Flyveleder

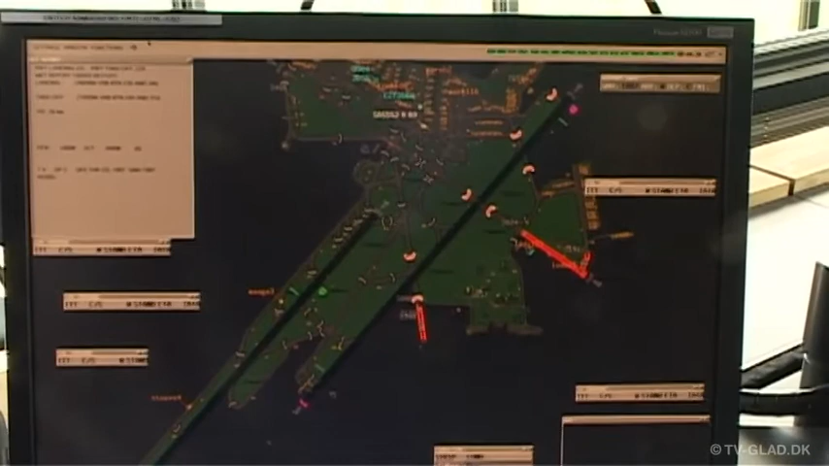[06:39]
Og det giver rigtig stor effektivitet. Men I må lukke de to baner, hvis I bor i tværbanen der, eller hvordan?